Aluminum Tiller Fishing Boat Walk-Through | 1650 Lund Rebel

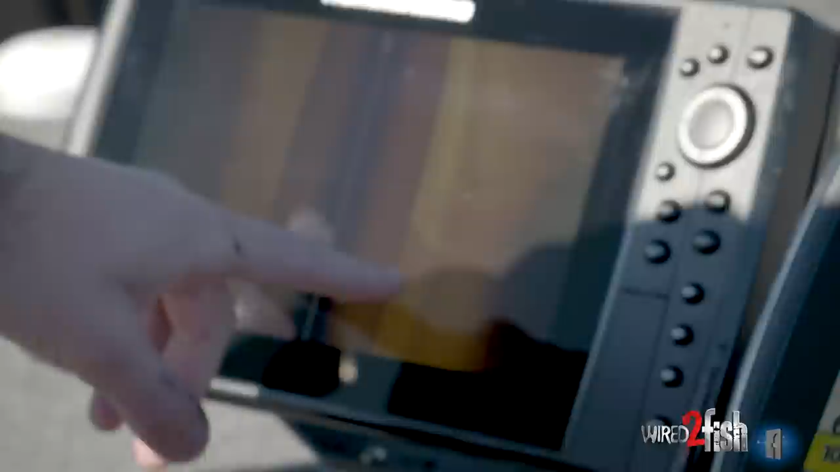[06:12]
making waypoints, and just staying fishable. This is a really user-friendly unit. Again, that's why I really like the Helix unit.